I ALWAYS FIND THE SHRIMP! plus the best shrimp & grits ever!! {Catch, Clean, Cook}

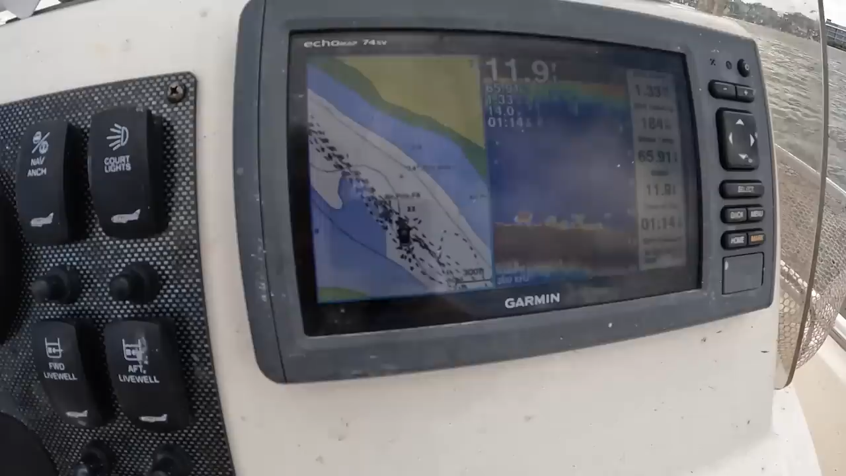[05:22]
11 12 feet right that should be them give it a throw
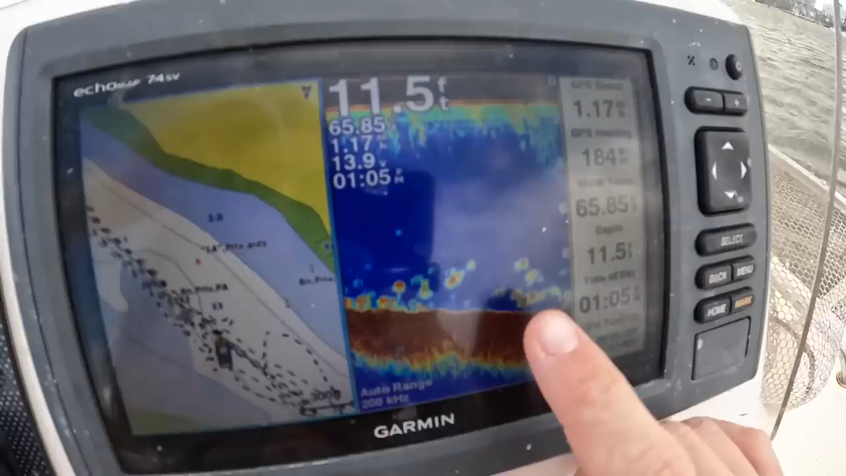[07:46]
On screen: depth 11.5 ft, water 65.85°F
bottom it's 11 and a half feet and that's what you're looking for you marking them good go ahead